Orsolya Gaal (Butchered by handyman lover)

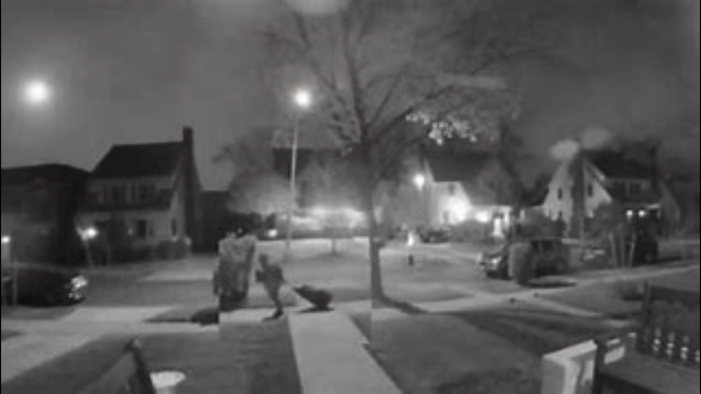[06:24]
As police reviewed the cameras, they saw an unidentified man at the time pulling a large duffel bag away from Mrs. Ursula's home and down the street.